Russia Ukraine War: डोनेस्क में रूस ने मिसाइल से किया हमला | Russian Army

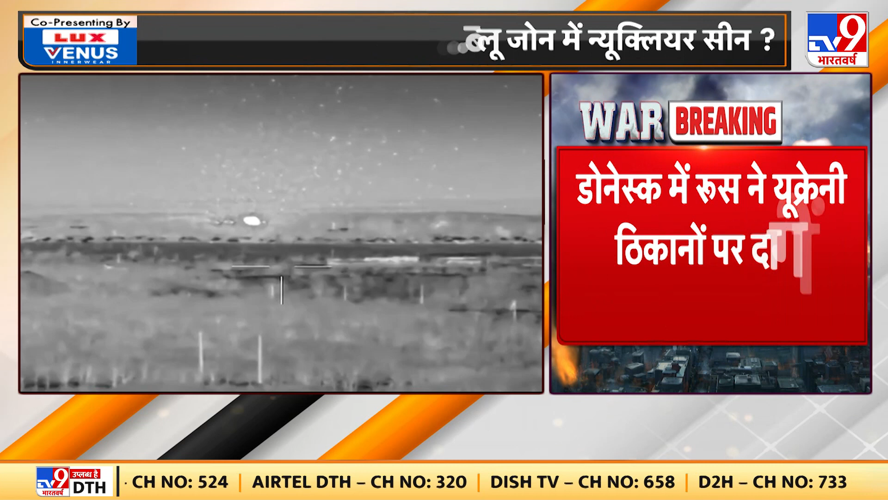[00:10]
روس نے ٹارگیٹ سیٹ کر میزائل حملے کیے یہ ڈونس کے visuals ہیں روسی حملے میں یوکرینی سینک اور آمد ویکل تباہ ہو گئے کئی یوکرینی سینکوں کی موت اور غائل ہونے کا دعویٰ کیا جا
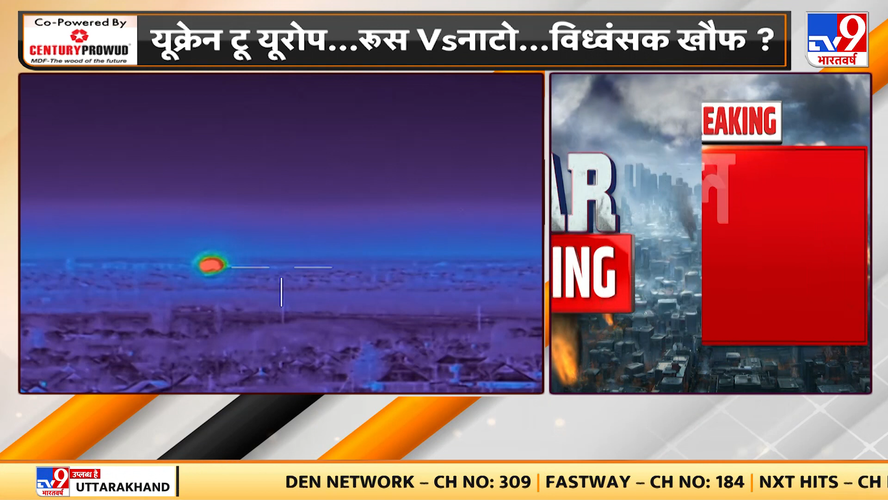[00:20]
رہا ہے یہ نائٹ ویژن جو آپ دیکھ رہے ہیں کس طریقے سے یہاں پر نائٹ ویژن میں آپ کو صرف ہیٹڈ سپوٹس دکھائی دیتے ہیں یہ دیکھئے
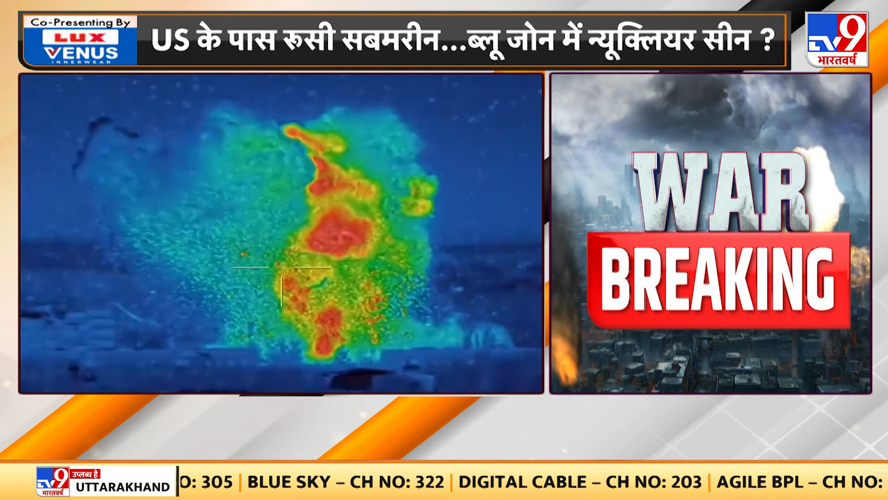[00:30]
اور یہ وہاں پر کیپچر کیا گیا ہے پراببلی یہ بائنوکلرز سے کیپچر کیا گیا ہے لیکن اس سب کے بیچ میں